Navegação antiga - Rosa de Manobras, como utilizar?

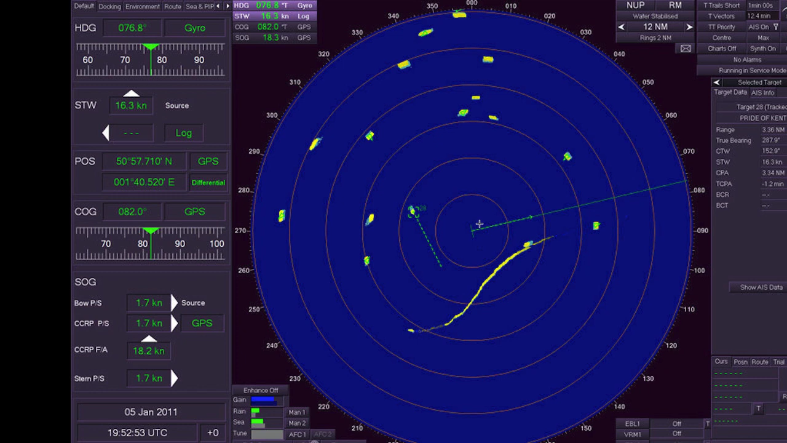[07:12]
em direção ao centro aqui ele fatalmente está em rumo de colisão conosco tá porque o centro do navio somos nós se ele está se movimentando para cá ele está em rumo de colisão certo agora vamos ver a rosa de manobras eu vou mostrar para vocês aqui